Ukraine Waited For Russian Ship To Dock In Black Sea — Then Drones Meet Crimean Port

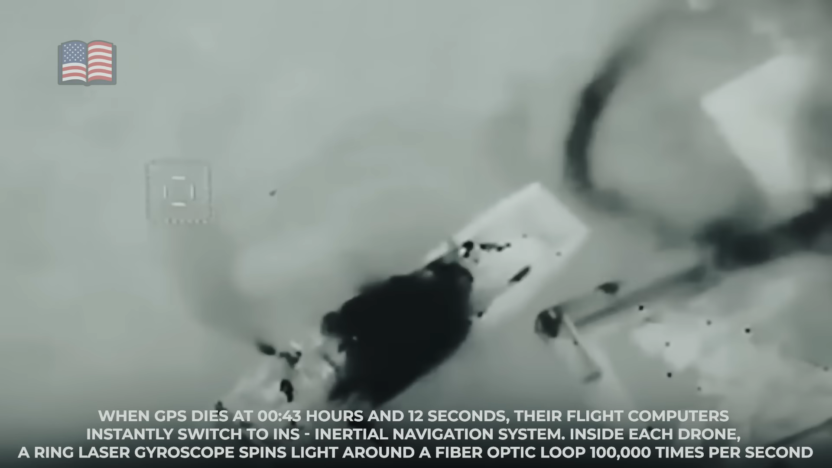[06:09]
Inside each drone, a ring laser gyroscope spins light around a fiber optic loop 100,000 times per second.
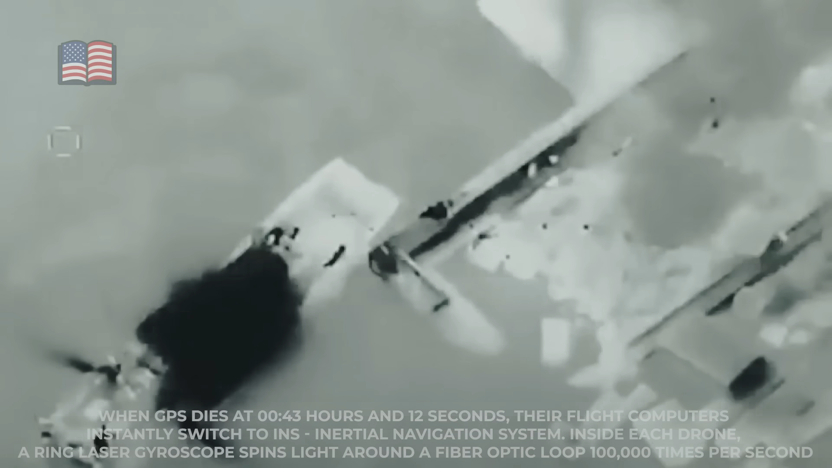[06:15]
Any rotation of the drone changes the time it takes light to complete the loop.
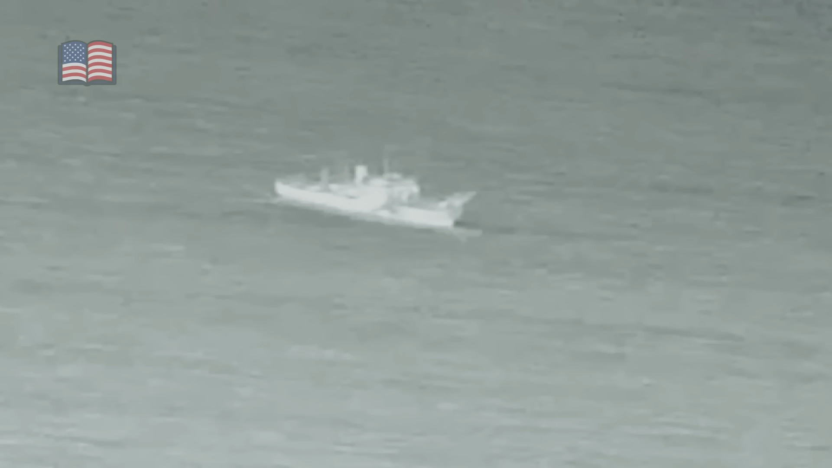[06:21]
By measuring these tiny changes, the drone knows exactly how it's moving without any external signal. The INS accuracy, 0.1% drift per hour. Over a two-hour flight, that's 200 meters of error.
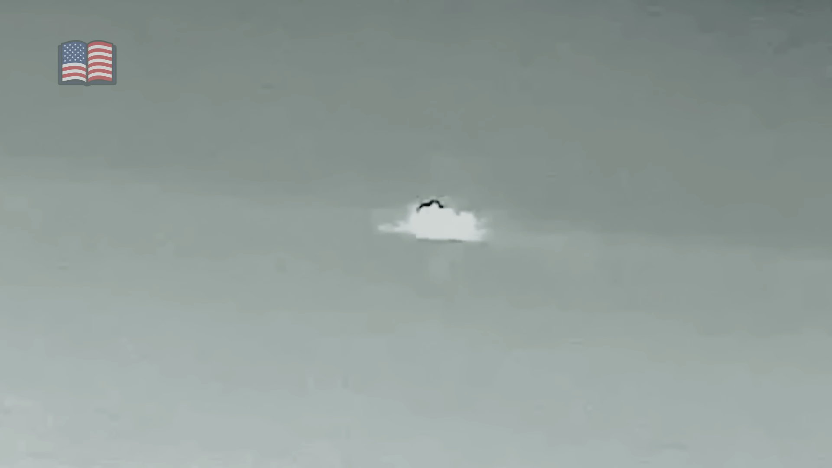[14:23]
At 02, 36, 17, the Magura hits the Olenogorski-Gorniak at 48 knots. The 320-kilogram warhead detonates on impact.
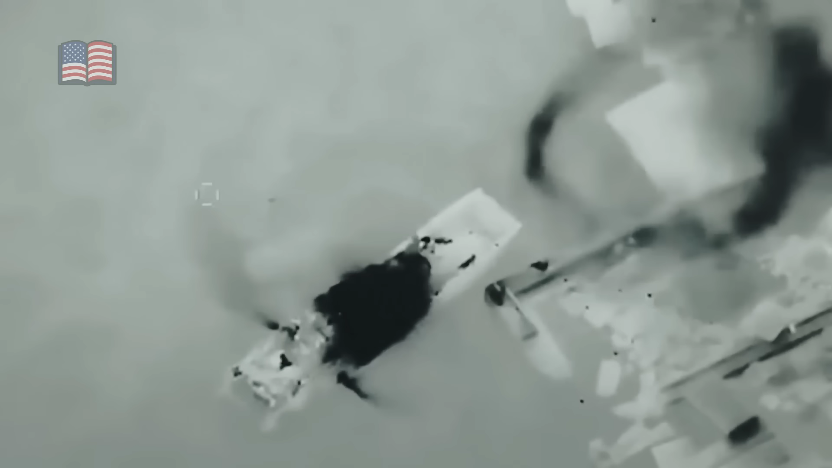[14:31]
The explosion creates an instantaneous cavity in the water, 8 meters wide. Water pressure at 2 meters depth is 1.2 atmospheres.